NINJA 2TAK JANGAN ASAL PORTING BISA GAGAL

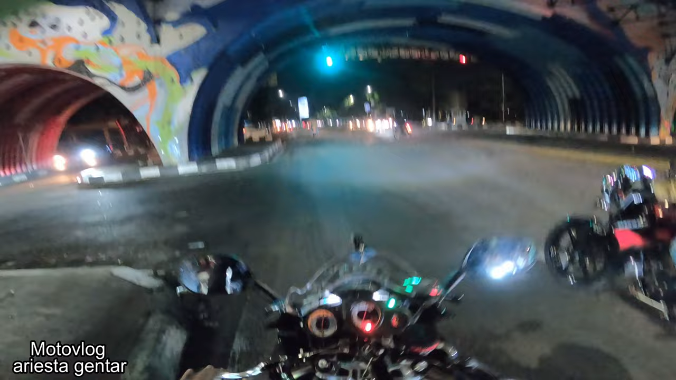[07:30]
di ekorin malah malah tambah gaspol anjir enak juga nih kenal abrt ini udah ganti lagi full system sekarang ya ternyata lebih doet doet bawahnya akselerasinya lebih nampol
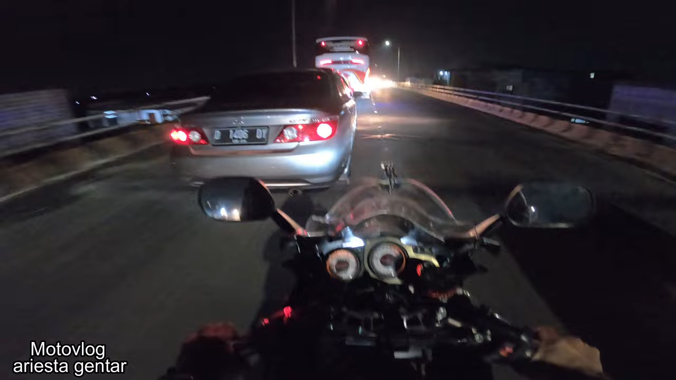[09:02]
ini merepet-merepetnya masih terasa agak sedikit berat mesin nih ow ow ow ada abis abis jalannya jangan memaksakan karena ini jalannya lumayan beresiko daerah sini sering banget terjadi kecelakaan di play over ini karena penerangannya juga minim jalannya juga lumayan jelek